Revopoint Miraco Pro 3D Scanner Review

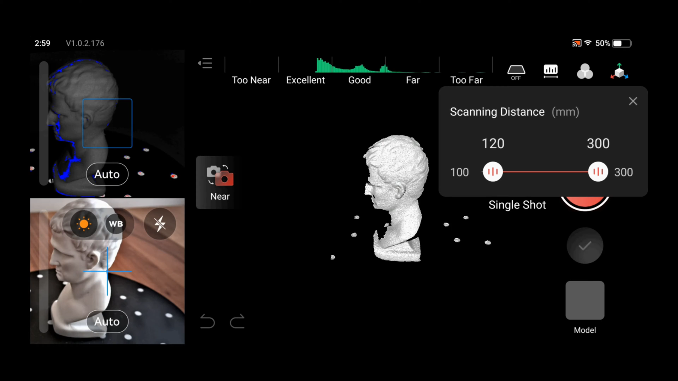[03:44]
I conducted my first trial with this bust, the standard test model of Revopoint.
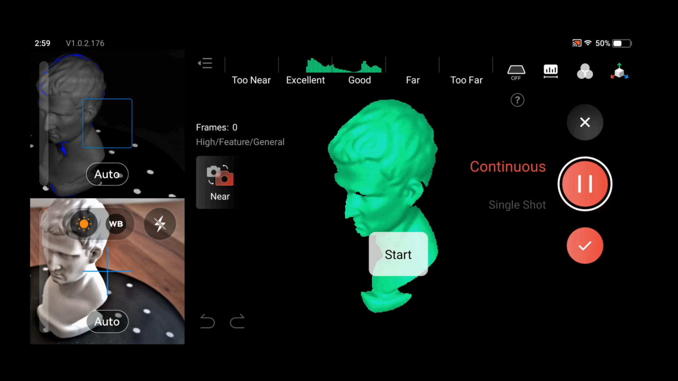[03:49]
It's not difficult to scan in color and structure. Quickly, the device was able to scan this model without missing tracking.
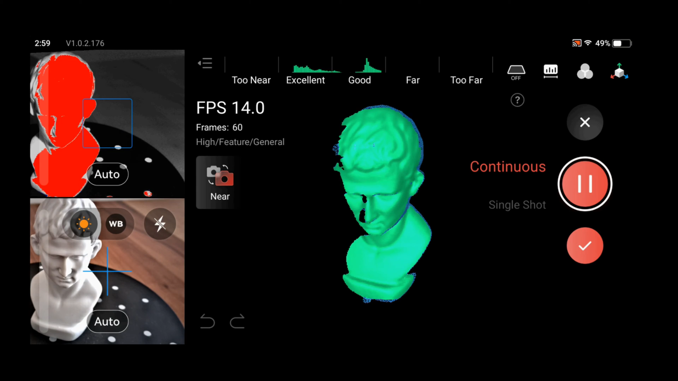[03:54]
I'll show the model next to the original up close. As you can see, it's near perfect.
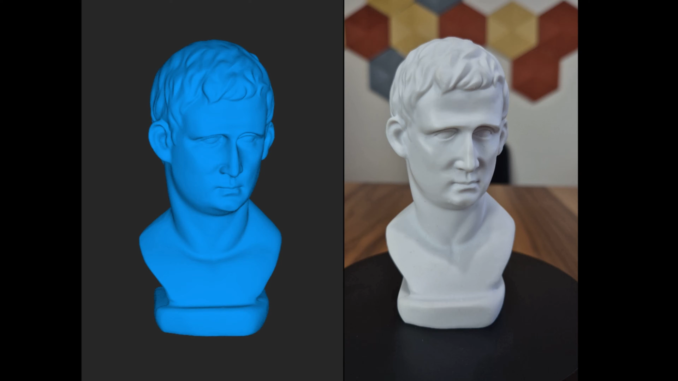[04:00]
There aren't many details on it, but I can say that it's a pretty good scan, with hardly any loss in the parts that do have details. According to this model, I also worked on a decorative and small object with more details.
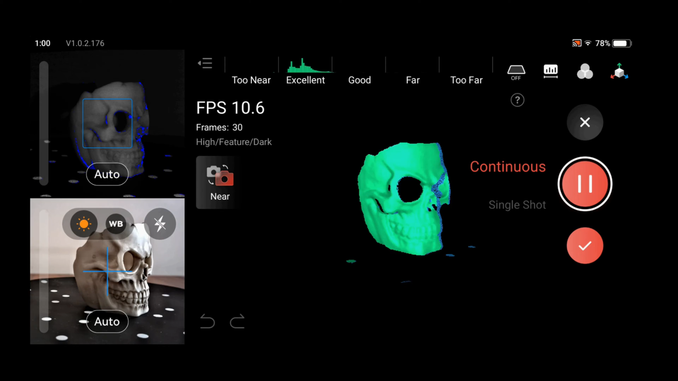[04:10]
This is a tea light candle holder.
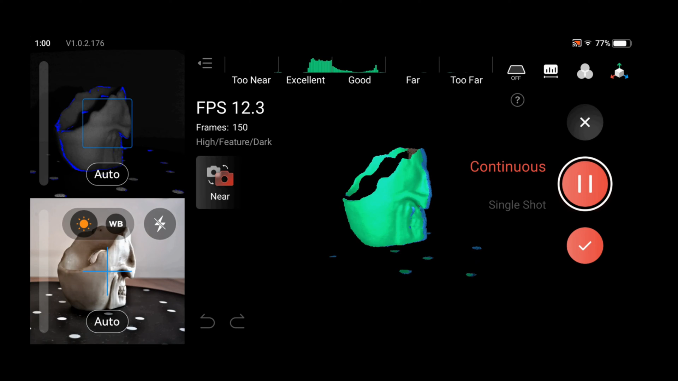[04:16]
I had used the scan of the same model in previous Revopoint scanners. Those who also watched that video can compare it with this small model I scanned together.
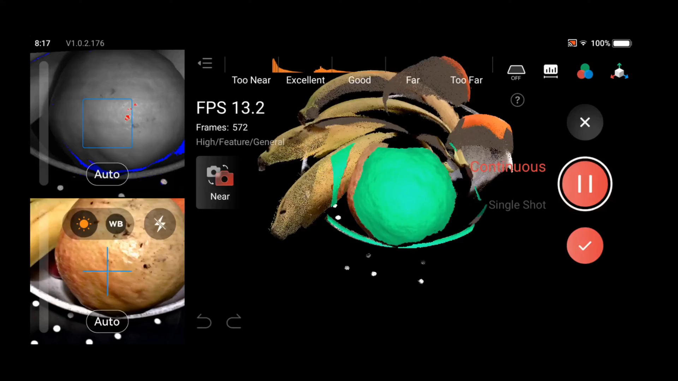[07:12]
Of course, due to its structure, it was not possible to tilt the plate right or left or to turn it upside down, so I operated from a limited angle. But as well as scanning beautifully, it also processed and placed the colors and textures on the model quite nicely indeed.
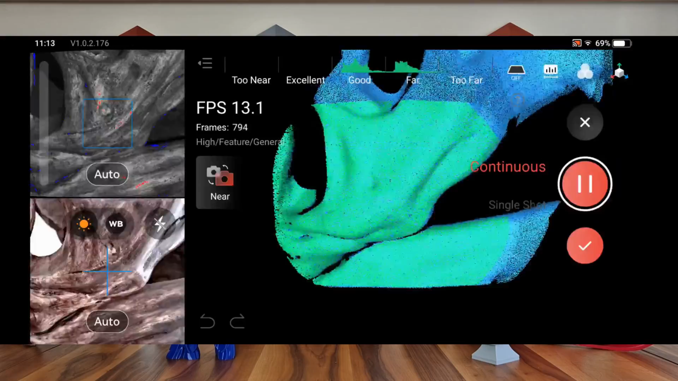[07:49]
The scanning surface is nice and there is no noticeable loss of detail in the indentations and protrusions.
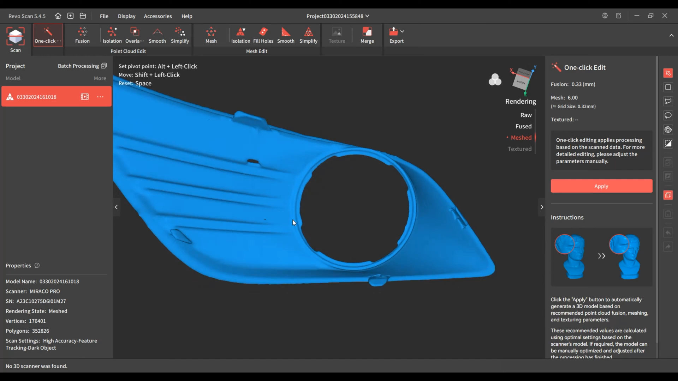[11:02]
However, there is no problem with the model in terms of measurement. In fact, I had actually specifically removed this shiny part from the model to really check later on if it could fit back in place.